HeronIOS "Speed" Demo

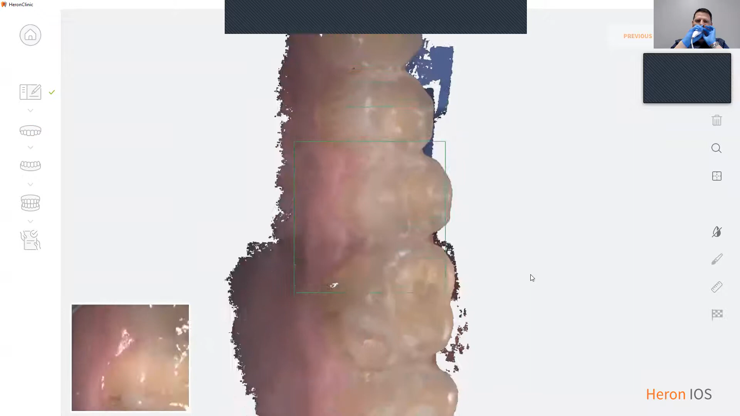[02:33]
be scanning an arch in my mouth so you can see what the scanner looks like.
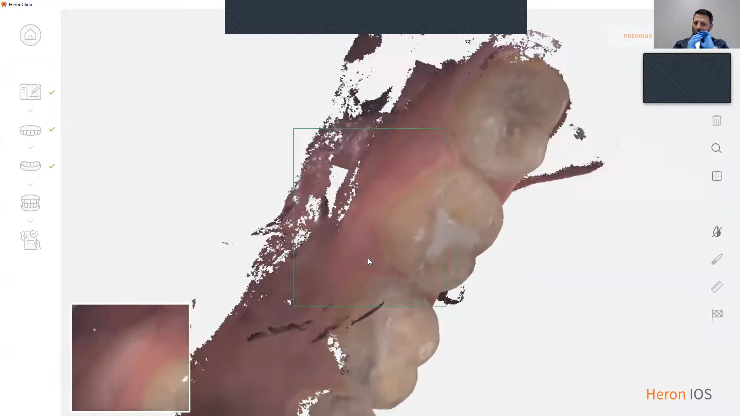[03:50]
Another nice function of our scanner is it has an intraoral camera function.